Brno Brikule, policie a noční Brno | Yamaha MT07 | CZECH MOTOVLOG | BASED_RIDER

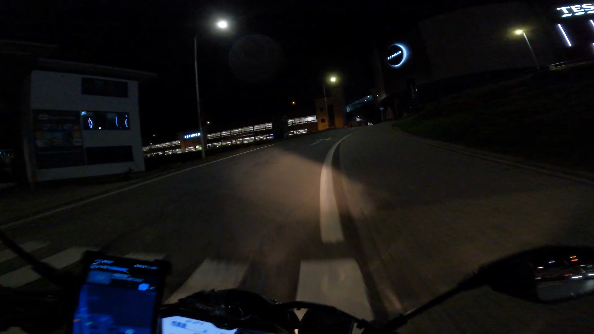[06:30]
Nikdo nikde není. Jede ten Ford za náma aspoň? Ne, nejede, nevidím ho aspoň.